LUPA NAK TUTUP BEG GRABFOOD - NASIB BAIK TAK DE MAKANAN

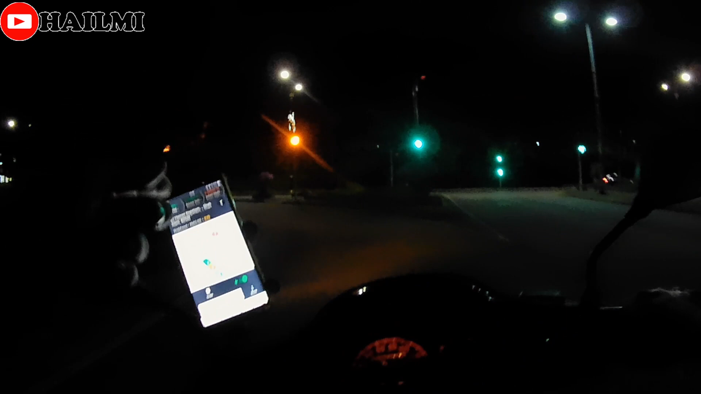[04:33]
Yang pertama ni, Seri Hainan Kompitiam.
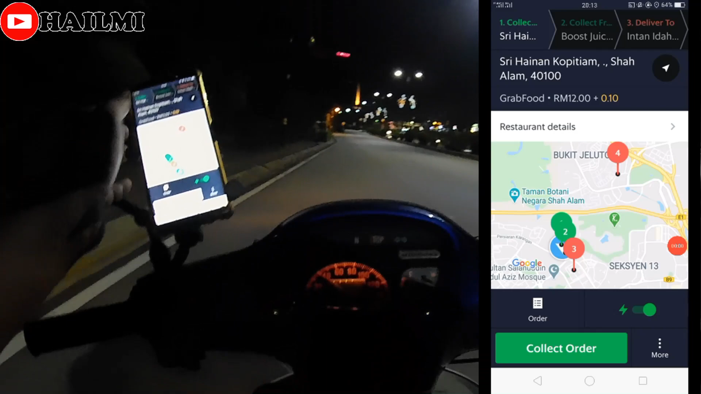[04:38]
So, yang kedua dekat... Oh, Pus Jusbah.
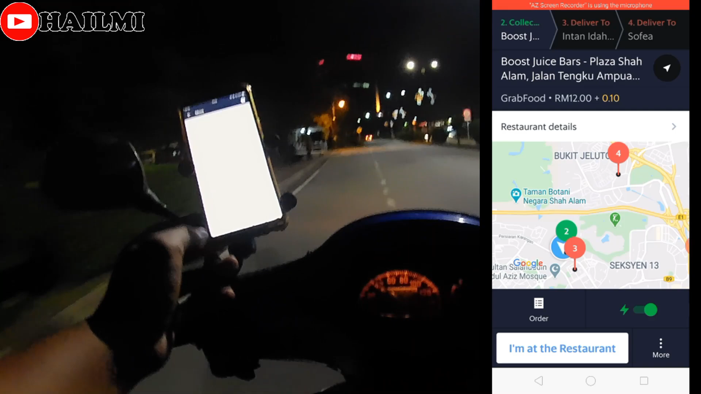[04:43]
Rasa Alam. Ok, ok, ok. Yam.
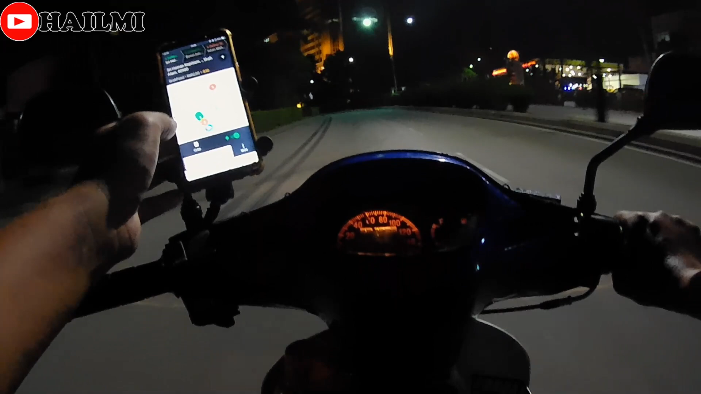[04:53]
So, kita pergi Seri Hainan Kompitiam dulu.
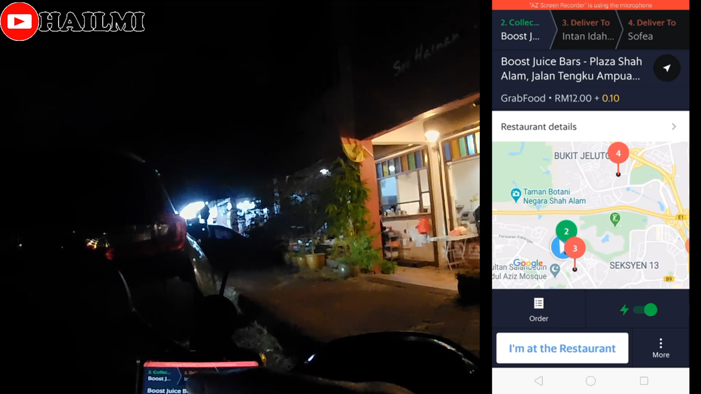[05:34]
Ok, kita tengok sekejap berkaitan restoran dekat mana? Oh, sebelah dengan subway. Ok, jom.